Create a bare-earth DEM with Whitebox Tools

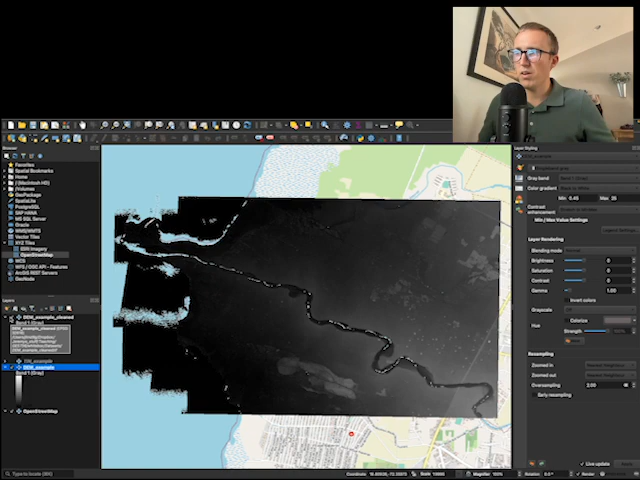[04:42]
So if I look at the DEM example, that's 0.45 to 25. Same thing for the cleaned example. All right, so there you have it, a way to get a bare earth LiDAR based DEM using white box tools and QGIS, two completely free and open source pieces of software.